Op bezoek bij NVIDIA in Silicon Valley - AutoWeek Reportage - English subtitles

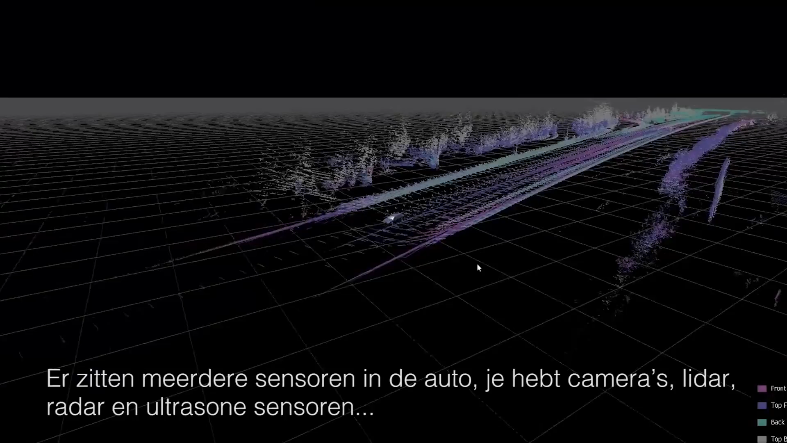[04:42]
And even the cameras, a cutout of a dog doesn't always look like a dog.
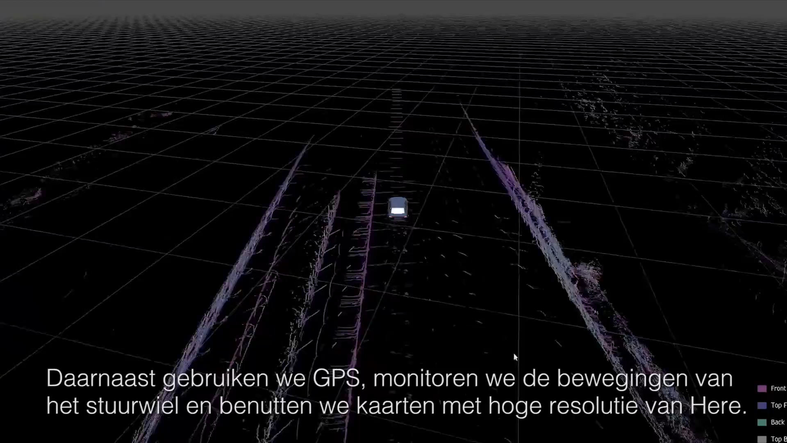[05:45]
I also have GPS, and I'm tracking the steering wheel, and I have high-res maps from here.
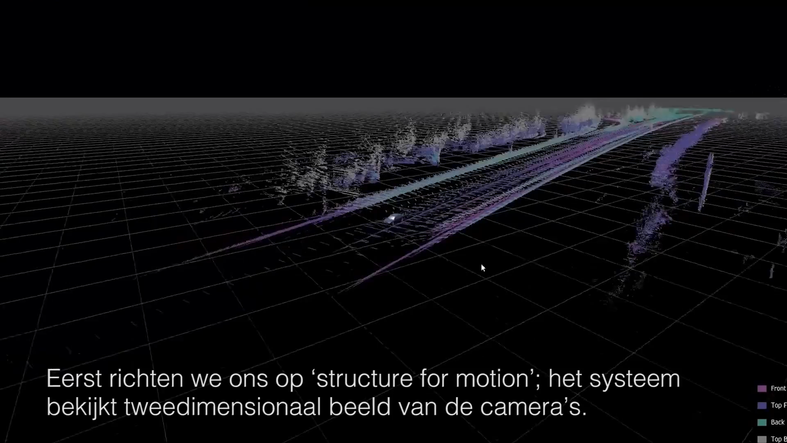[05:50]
First thing is, I'm going to basically do what I call structure from motion.
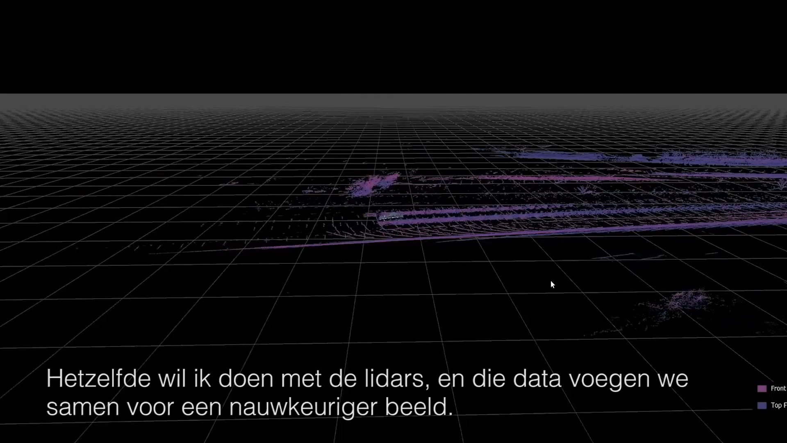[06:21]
it knows the sides of the freeway, it knows the trees. The next step is, what are those objects?
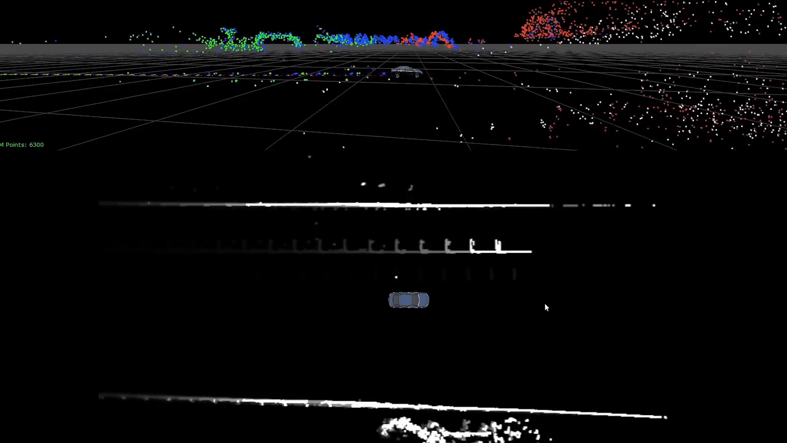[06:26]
So then I take my front camera, my rear camera, and I'm going to run it through a deep-neural network that understands cars,
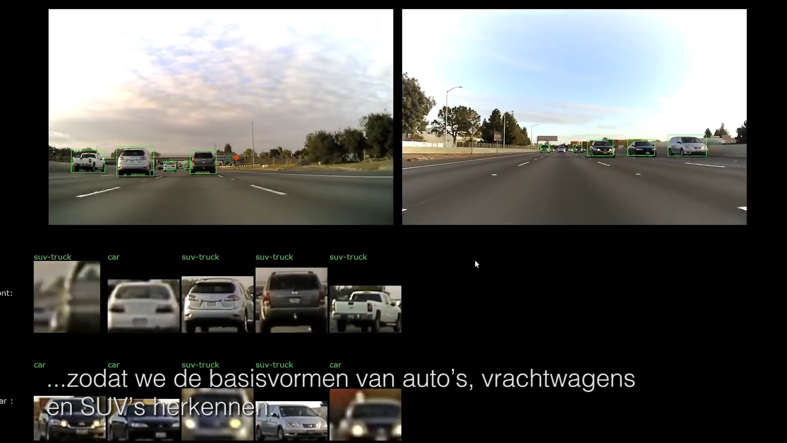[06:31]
trucks, SUVs, just basic types of cars. Yeah. But now I know that this point cloud object that's right next to me is a car.
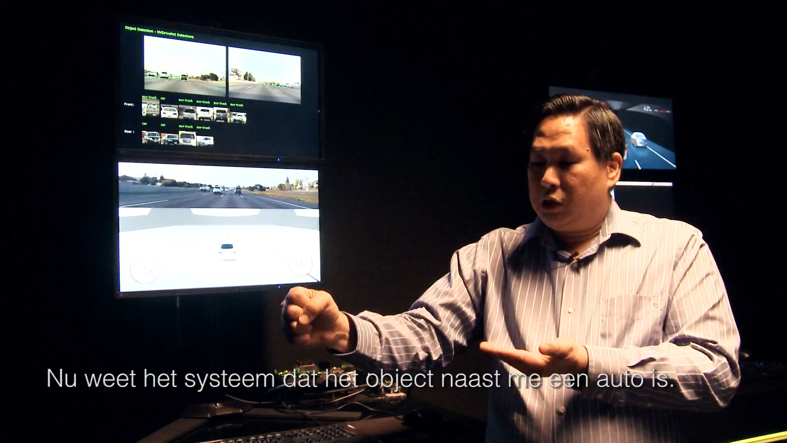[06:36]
I would never show that to a driver. You know, this is just our internal debug view.
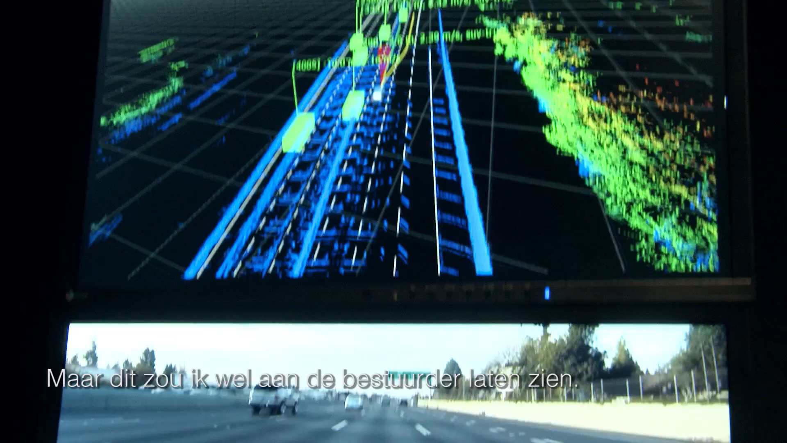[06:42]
But what I would show to a driver is, this is the dash cam showing what the driver actually saw.